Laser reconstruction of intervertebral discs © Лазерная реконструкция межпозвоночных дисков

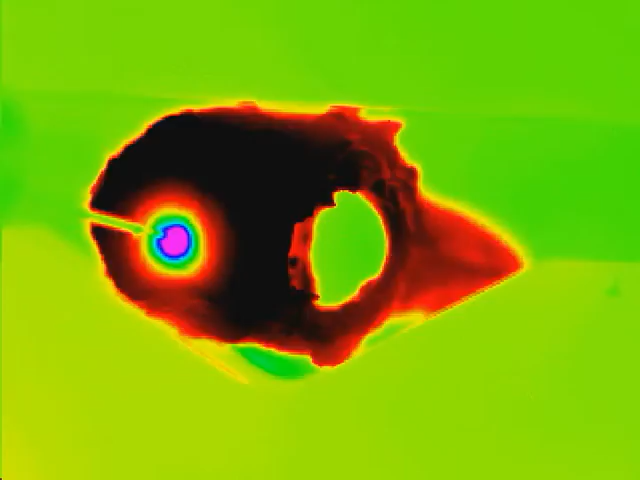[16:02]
enhancing the opto-thermo-mechanical effects. Here you see the results of temperature measurements.